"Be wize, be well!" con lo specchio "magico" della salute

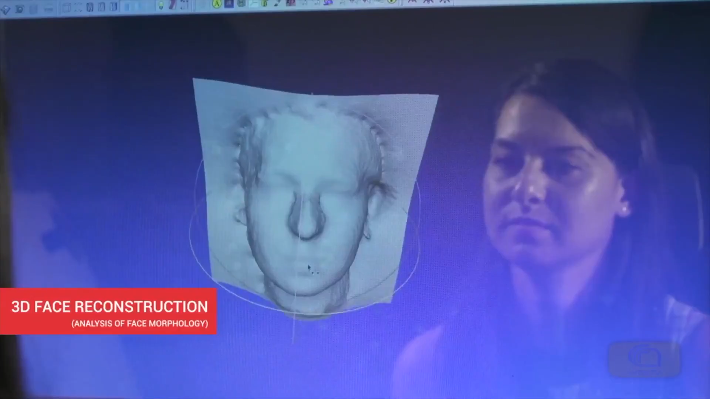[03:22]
Lo wise mirror raccoglie dati principalmente sotto forma di video e immagini e ricostruisce il volto in tre dimensioni, alla ricerca di segnali indicatori della malattia.